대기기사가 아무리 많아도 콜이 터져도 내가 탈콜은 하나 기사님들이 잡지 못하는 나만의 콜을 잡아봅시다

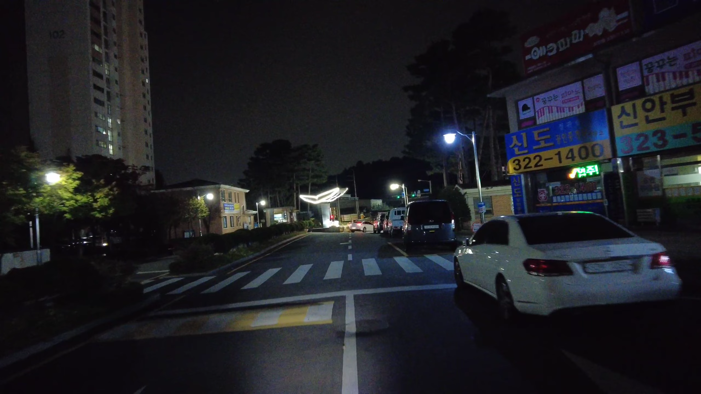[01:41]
용인외대 앞에 용인외대 사거리에서 조금 들어오는데 일산입니다.
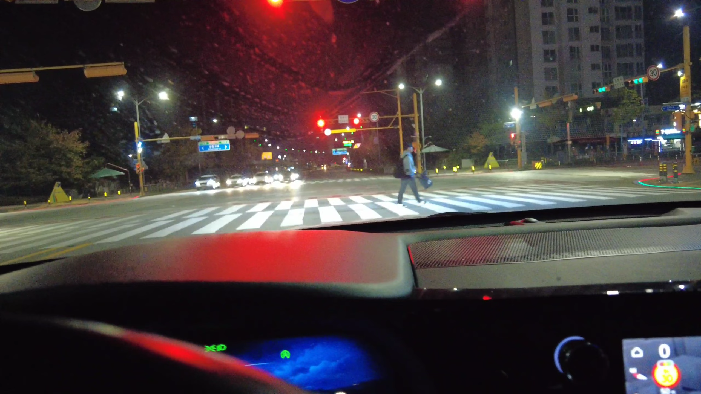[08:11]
네. 신호 잠깐 대기 중에서 그러는데 제가 그.. 아까..